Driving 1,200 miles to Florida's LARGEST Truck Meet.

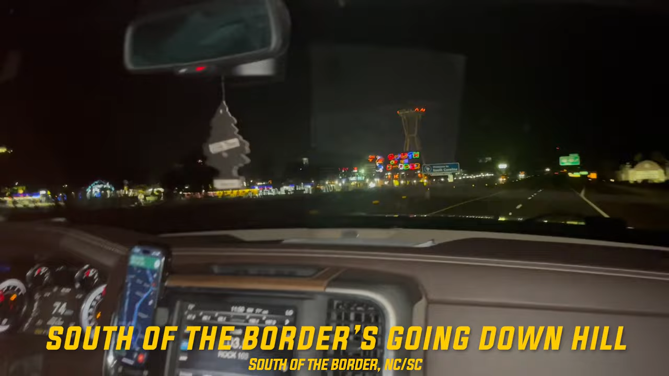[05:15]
Florida to pick up the tire Pretty much that The border's going downhill They've got lights out and everything I don't even see a sign for it coming in